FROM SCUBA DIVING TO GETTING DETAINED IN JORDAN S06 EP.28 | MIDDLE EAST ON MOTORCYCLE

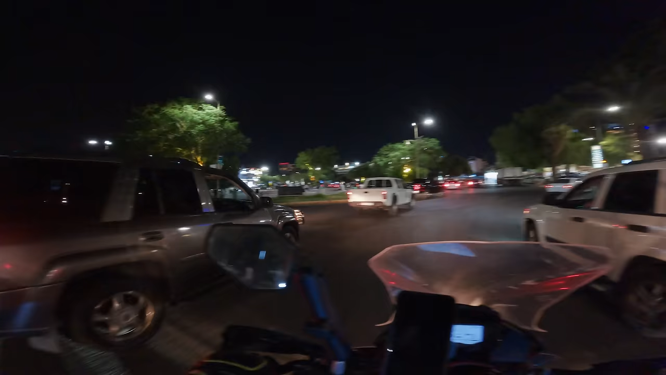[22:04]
माशाल्लाह इस टाइम जो है ना वो खूब रौनक आप देख रहे हैं कि पार्क में लोग जो है वो बैठे हुए हैं, तो एक अच्छा माहौल बना हुआ है, मौसम भी बहुत अच्छा है।